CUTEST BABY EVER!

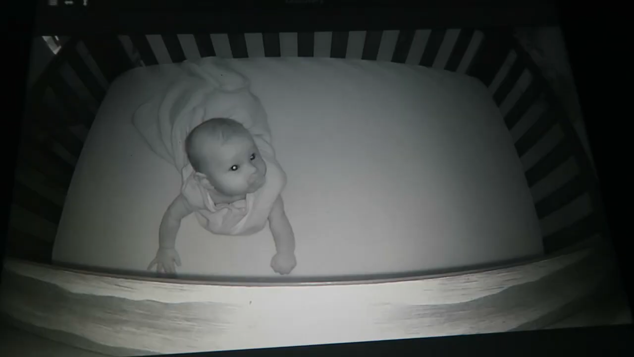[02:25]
Y'all, she just woke up from her nap and I swear she knows that the camera like is connected to me and I'm watching her because she keeps staring right into it.